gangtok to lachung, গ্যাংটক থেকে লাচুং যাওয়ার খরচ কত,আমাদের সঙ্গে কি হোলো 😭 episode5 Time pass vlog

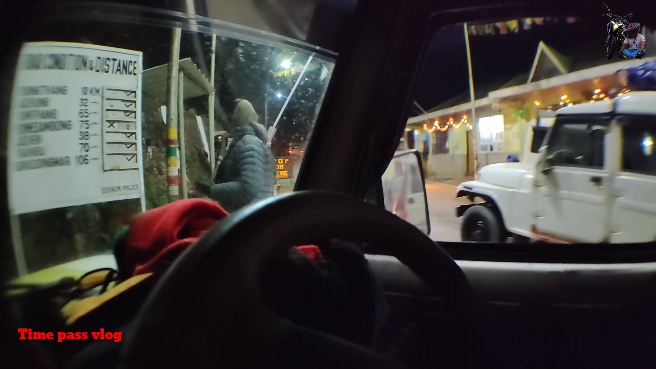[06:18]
ওখানে যেহেতু সন্ধে হয়ে গেছে এখান থেকে আমরা যাব লাচুংয়ের উদ্দেশ্যে। এখানে কিছুক্ষণ আমরা হোল্ড করব গাড়ি।